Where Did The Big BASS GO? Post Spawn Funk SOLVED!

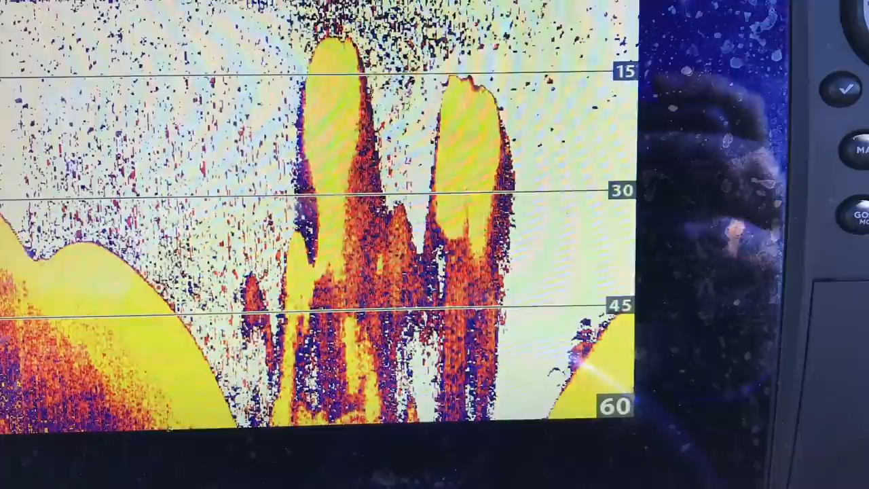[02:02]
over a hundred foot of water 90 foot 45 foot sometimes they'll
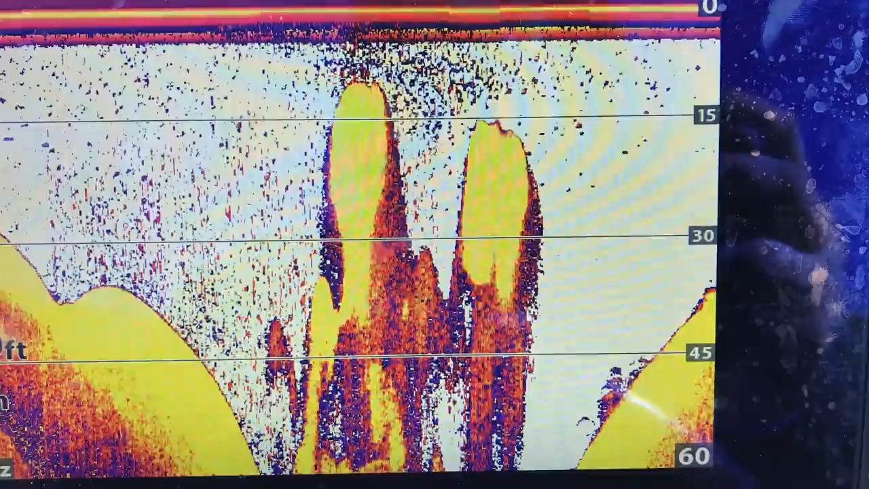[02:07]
be over 30 35 foot 25 but they're going to be super shallow they're going to be kind of out in this open water they'll be relating to something some sort of point
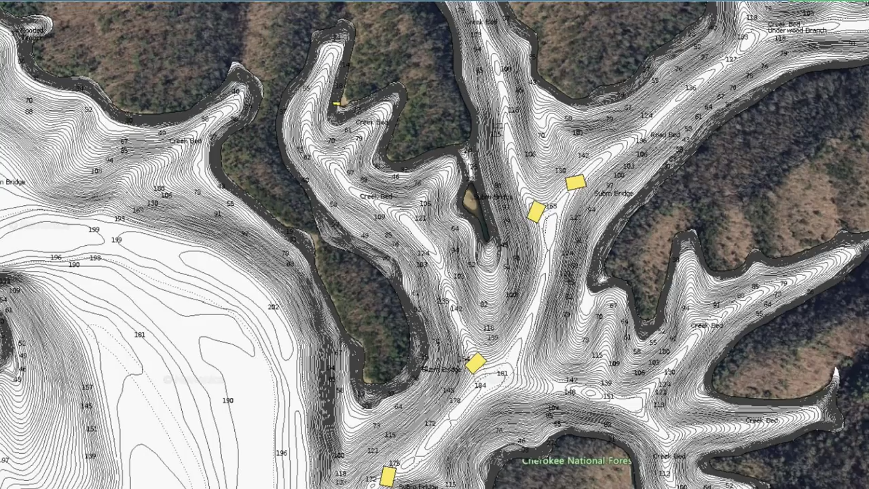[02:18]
some sort of rock wall something so what i've
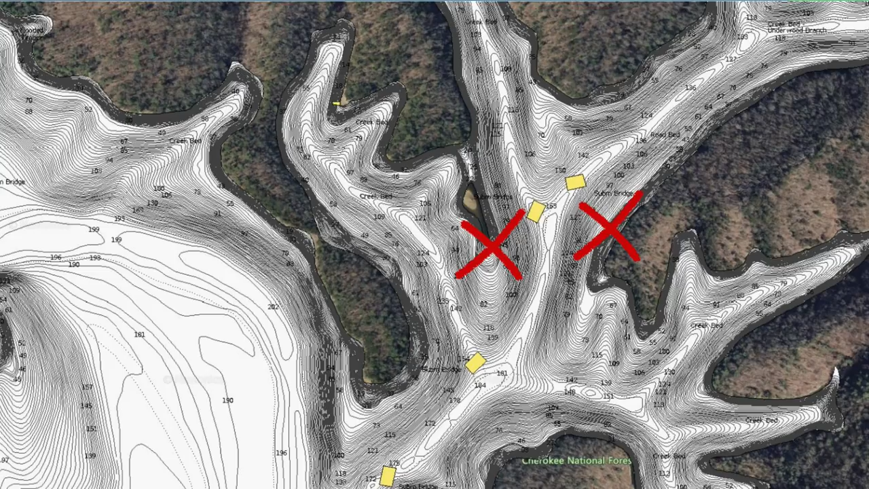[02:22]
seen on these secondary points you know in these creeks a lot of times is those shad will be there and just underneath them and you'll see them they're not schooled up but they're they're just dots scattered
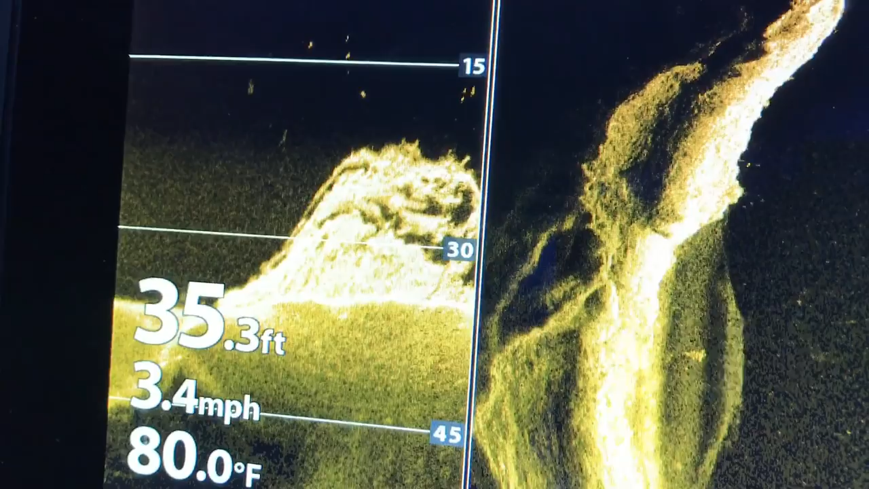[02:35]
On screen: depth 35.3 ft, water 80.0°F, speed 3.4 mph
underneath them from 20 to 30 foot down
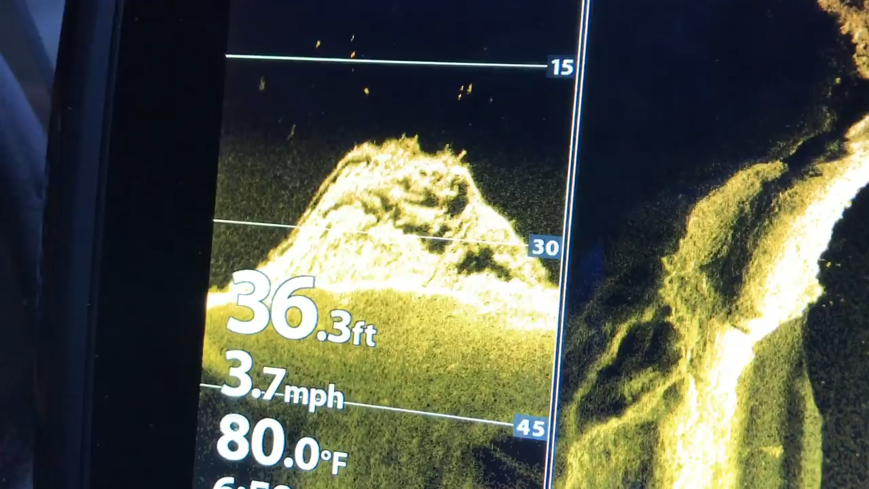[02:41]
On screen: depth 36.3 ft, water 80.0°F, speed 3.7 mph
to five foot and they'll just be a bunch just scattered out in a water column that's your